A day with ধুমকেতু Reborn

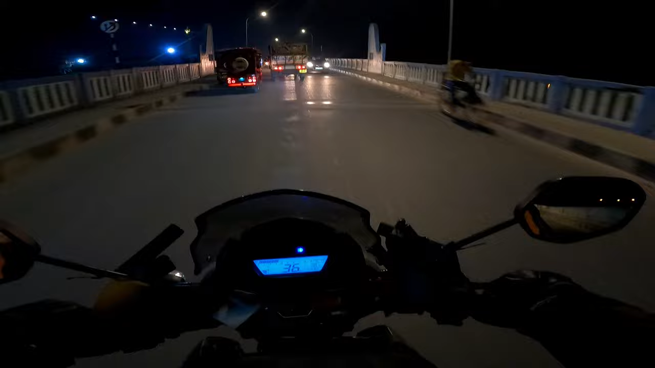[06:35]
গঙ্গার উপর এখন ঈশ্বরগুপ্ত সেতুর উপরে আছি,
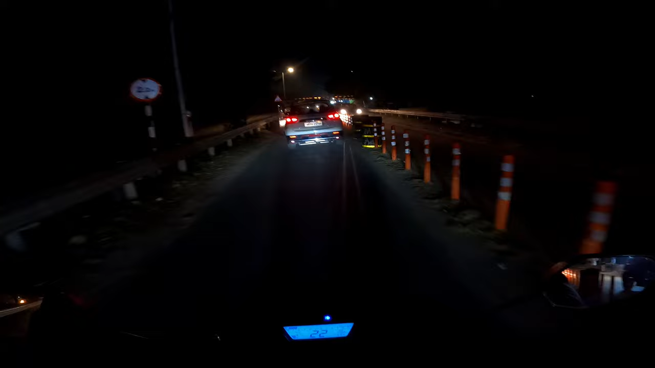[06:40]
2.2 এই ঈশ্বরগুপ্ত সেতুর উপরে 2.2 মিটারের উপরে হাইটের যে কোনো গাড়ি যেতে পারবে না, দেখতে পাচ্ছ এখানে।